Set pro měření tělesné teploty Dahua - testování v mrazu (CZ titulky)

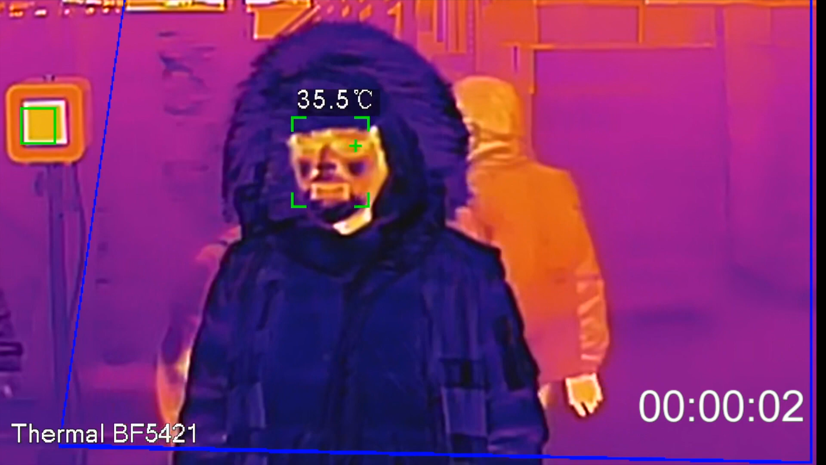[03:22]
On screen: spot 35.5°C
Now to be able to show you that the camera's algorithm picks the right spot for the temperature measurement every time to be versatile regardless of the situation,
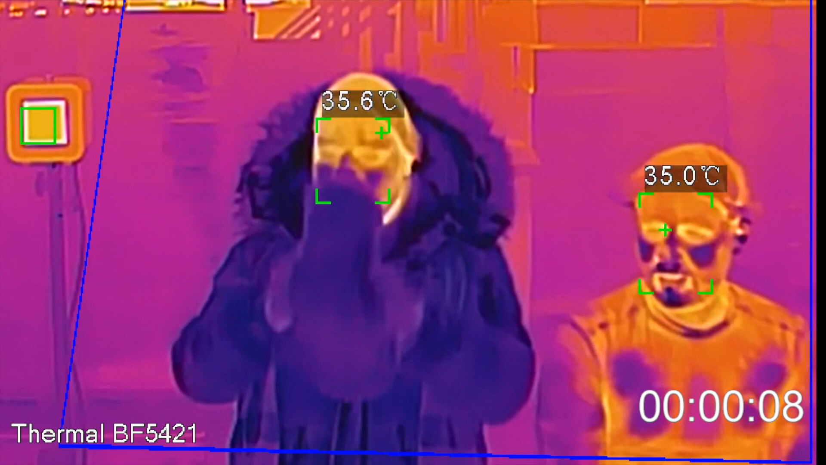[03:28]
I took off my hat and Mateusz did not wear any just as it could be in any typical installation But, what has really shocked us was the fact that in less than 20 seconds,
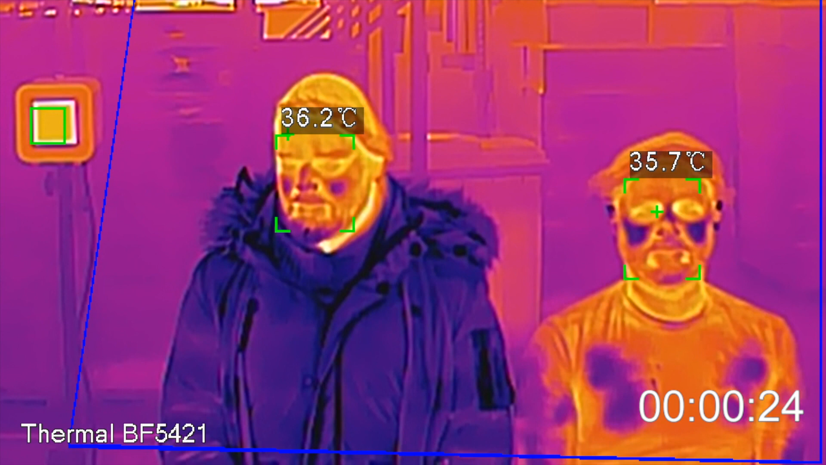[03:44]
both of our temperature readings were already just 0.4 degree below the initial temperature before going to the freezer
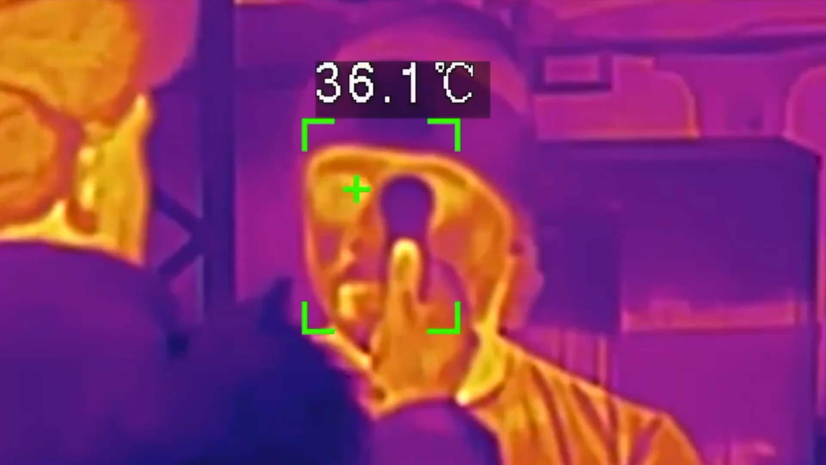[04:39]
On screen: spot 36.1°C
the readings were correct using an IR medical thermometer
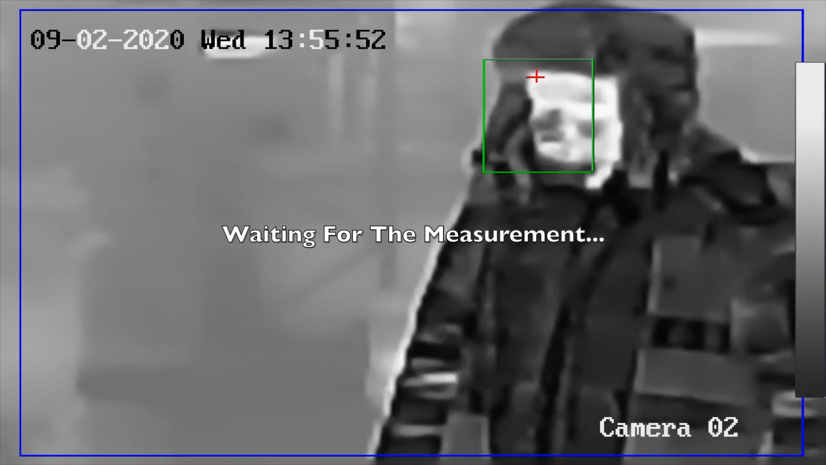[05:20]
You can see here that because that camera is focusing solely on the forehead and our foreheads or hats for that matter are cold the camera is lost when it
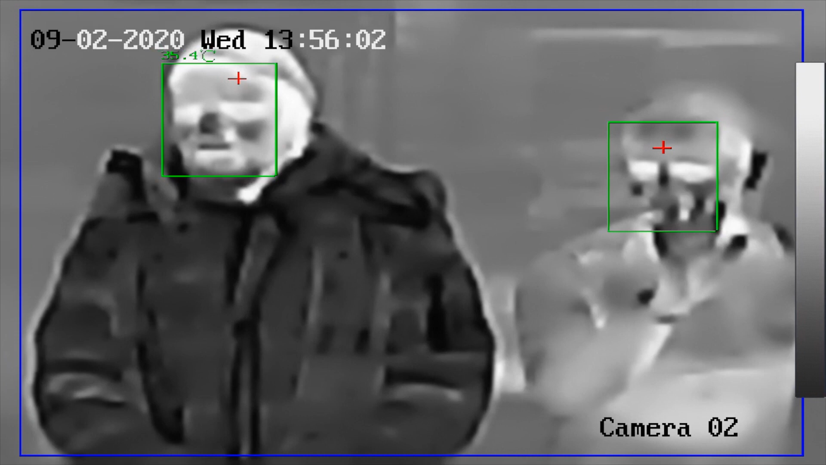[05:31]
sees a bit of a forehead skin or when I take off my hat it tries but the result is inaccurate
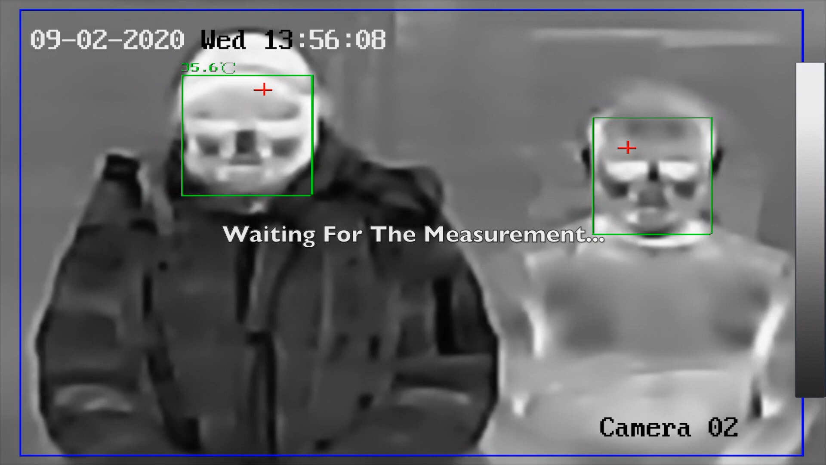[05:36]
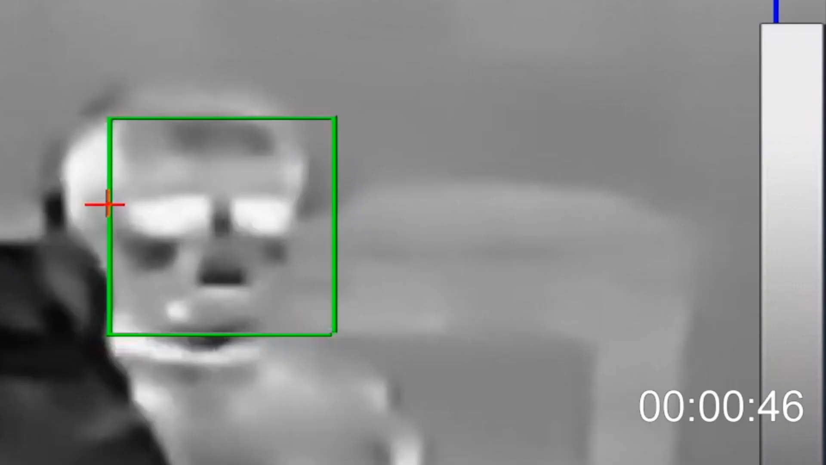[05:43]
For my partner in crime it took 2 minutes
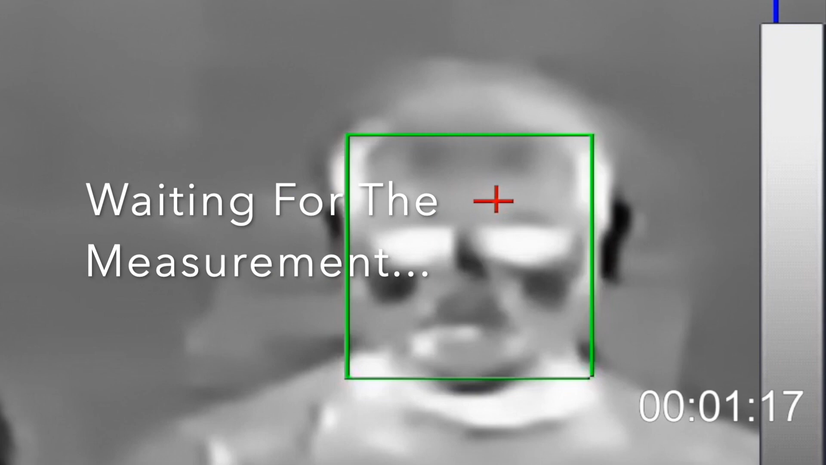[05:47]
to produce results that were way off the actual temperature Which
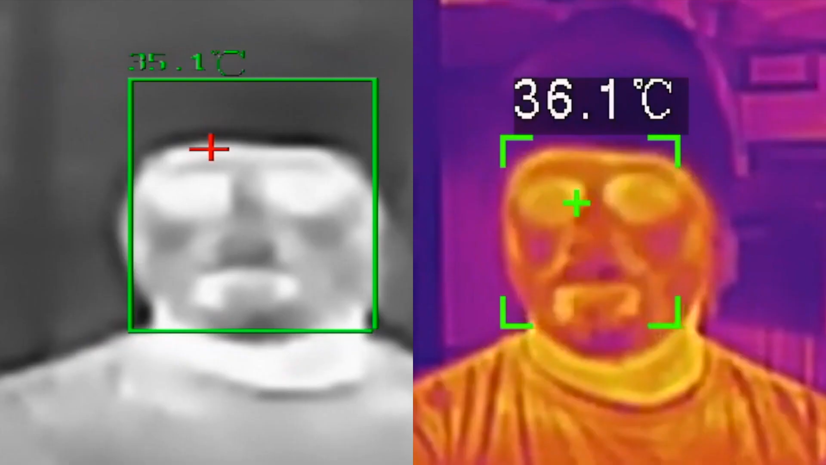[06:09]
The offset temperature between Dahua camera and the competitors camera here is 1.1 degree
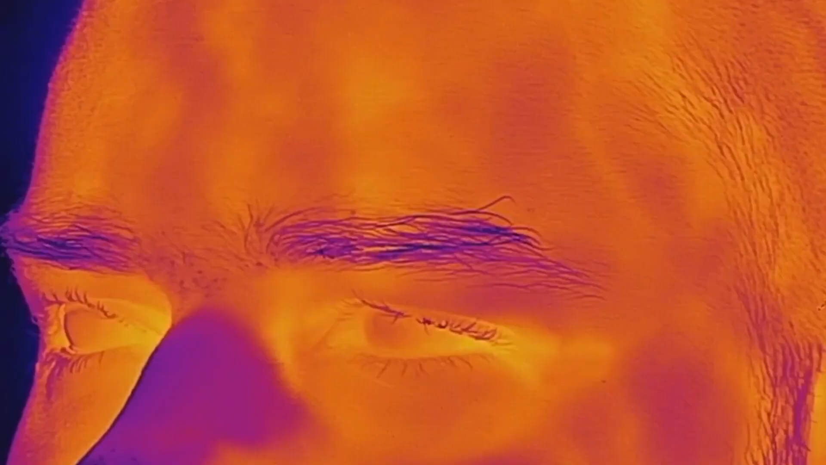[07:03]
that the temperature difference between the canthus and other phase
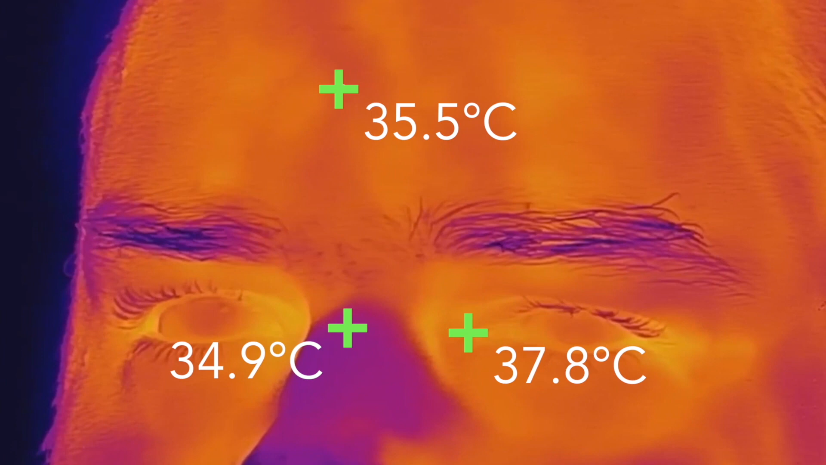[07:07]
areas could be even as high as 3 degrees centigrade
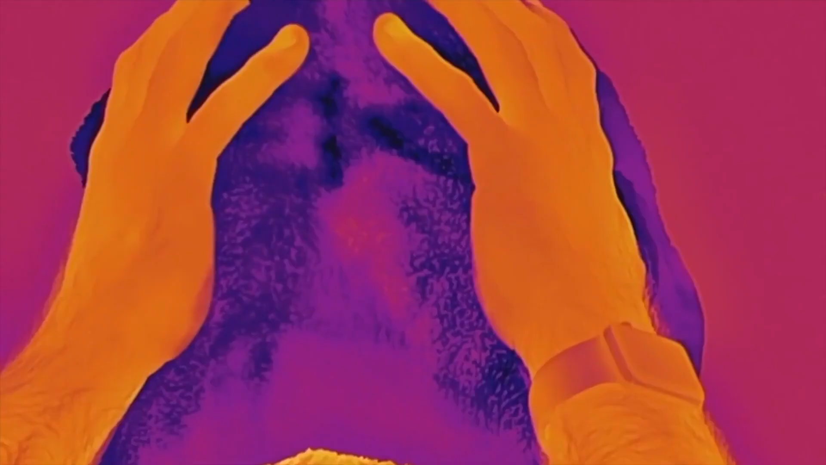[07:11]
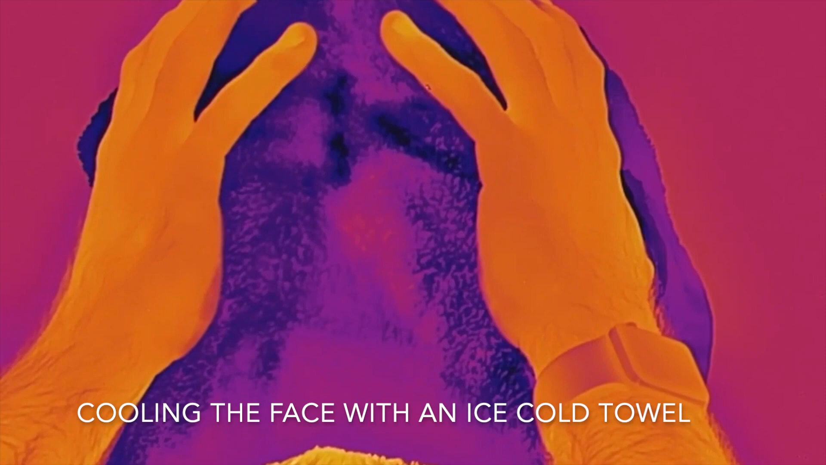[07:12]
In this experiment using an ice-cold wet towel we cool a phase simulating cold weather's impact on the temperature of various phase areas
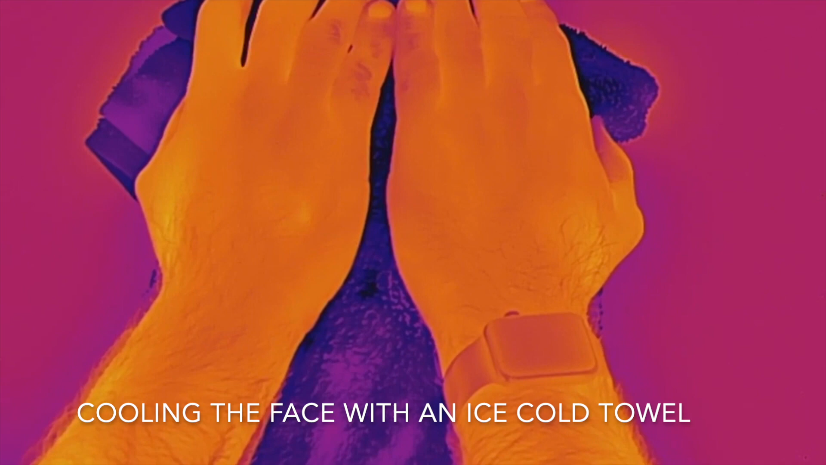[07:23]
at first glance you can see the eye corner areas maintain a higher temperature hence
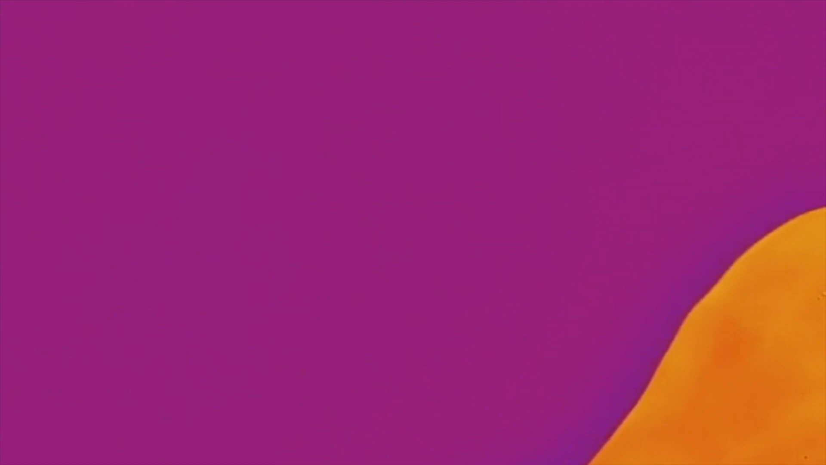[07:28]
the yellow color and the other parts of the face remaining much colder represented by the color purple
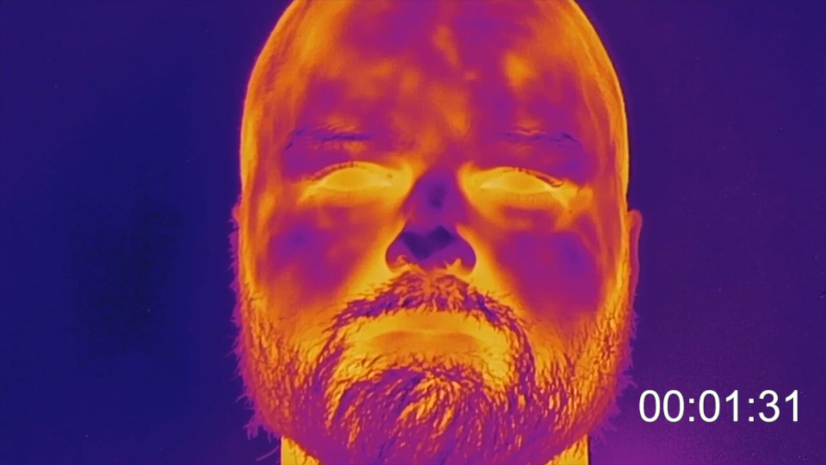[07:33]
When we speed things up you can observe how much slower the forehead area heats up to the initial state compared to the eye area